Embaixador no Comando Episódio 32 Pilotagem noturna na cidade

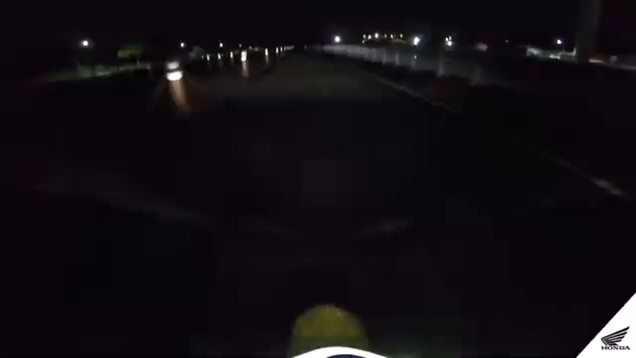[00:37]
Já à noite reduz bastante o meu campo de visão, eu consigo enxergar até onde vai o farol da motocicleta, então a velocidade tem que ser muito mais baixa.
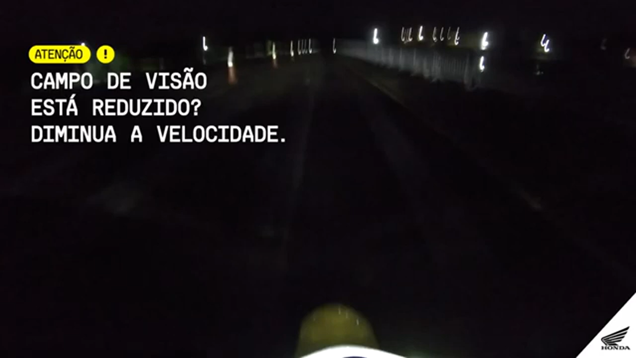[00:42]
Aquela distância eu preciso ter a segurança de parar qualquer animal que atravesse a pista, um buraco, um carro no cruzamento, então vai mais devagar.
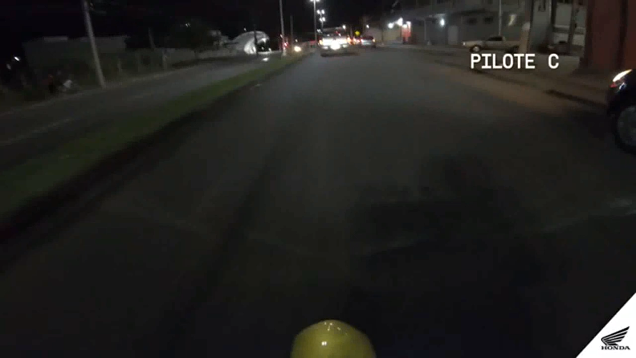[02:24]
Então a gente tem que andar muito mais atento, observando todos os veículos à nossa volta.